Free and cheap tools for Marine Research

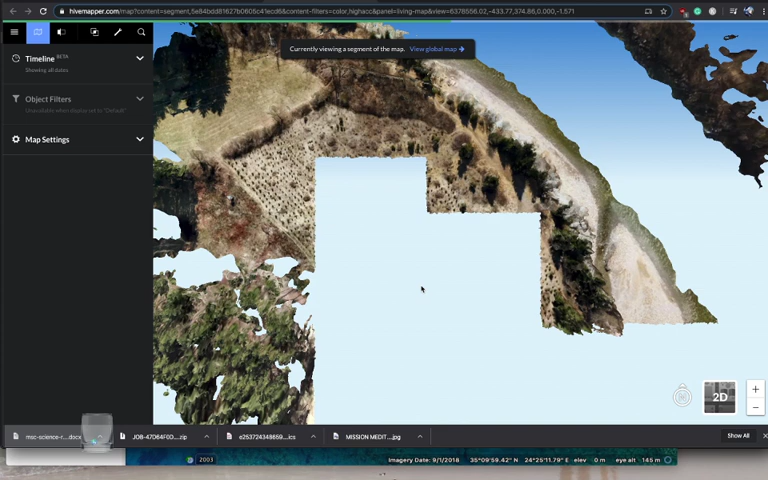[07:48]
which is pretty amazing for a simple video.
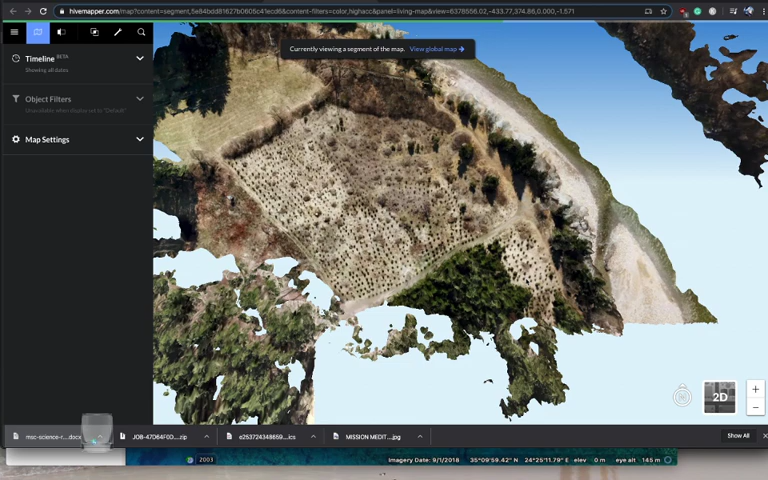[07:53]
And again, you can make your drone fly an automated sort of route.
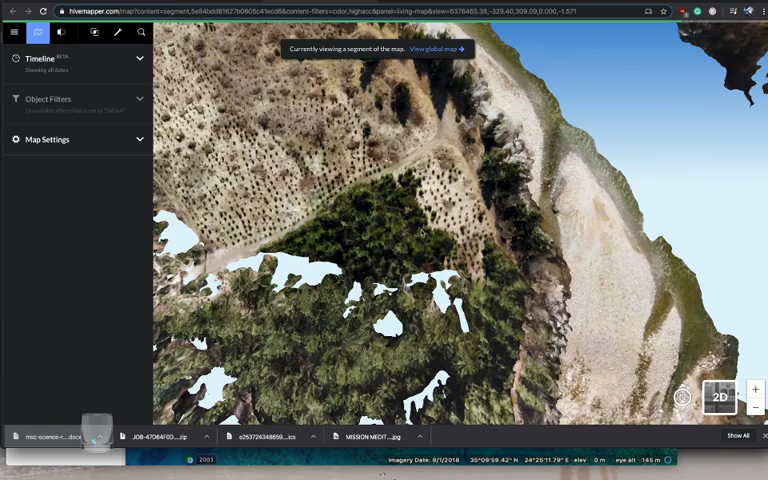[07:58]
And this, for example, gives you all the details on the trees and the flat patches.